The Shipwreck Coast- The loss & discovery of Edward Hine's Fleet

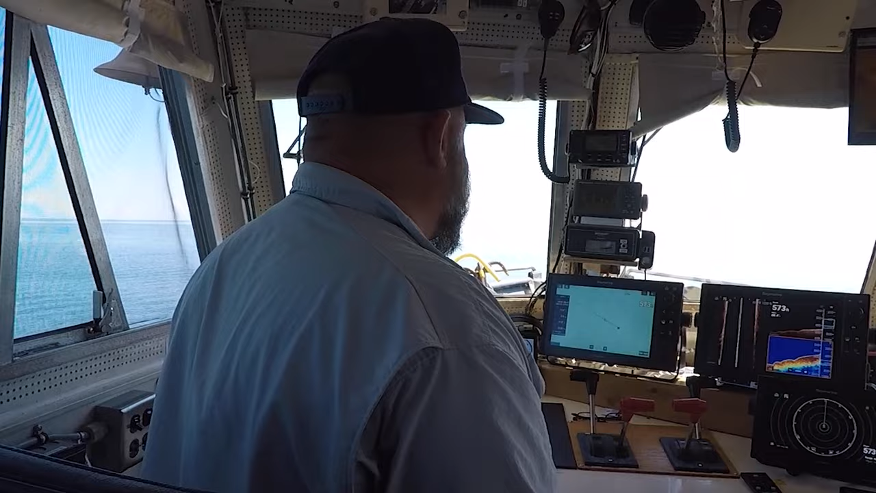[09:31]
We're 30 feet off the bottom.
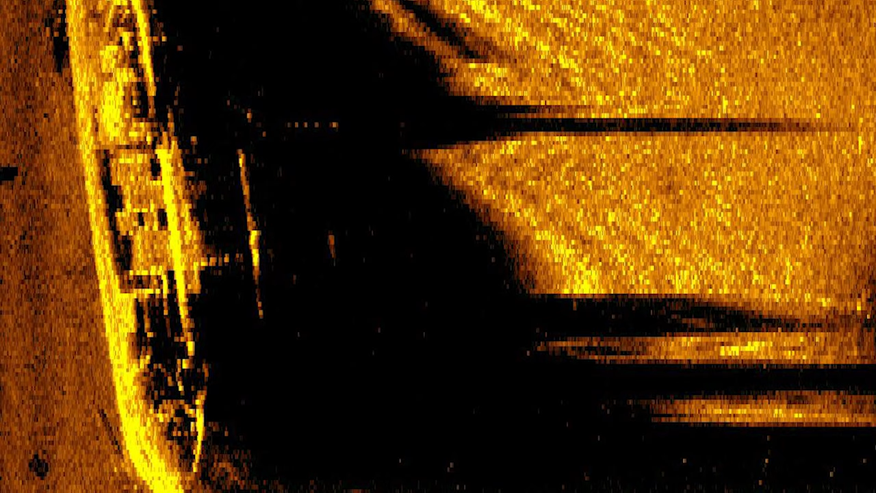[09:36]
This image fit the length of the steamer Charles Curtis, and the sonar also picked up an object that looked like a smokestack.